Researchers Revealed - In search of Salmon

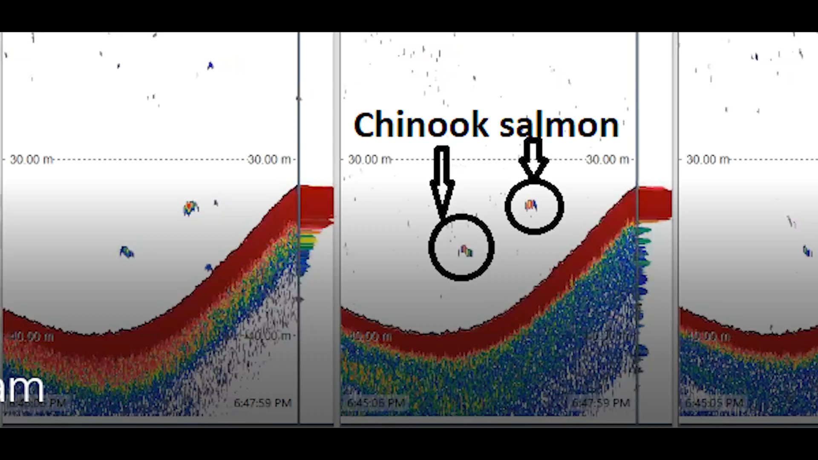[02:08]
we can separate fish from zooplankton or perhaps a different species of the fish. So we're using technology to find fish.